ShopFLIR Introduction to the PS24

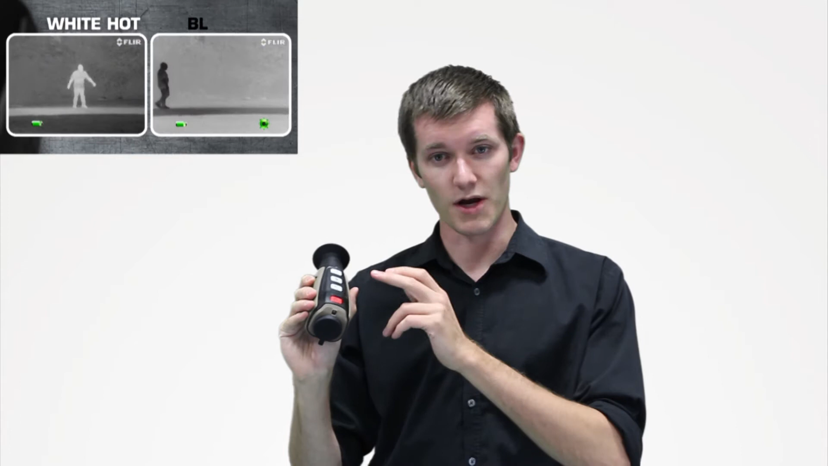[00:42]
hot black hot and then something called Instalert which gives you three levels of red highlight. You've got a brightness adjustment for the screen itself and then your power button.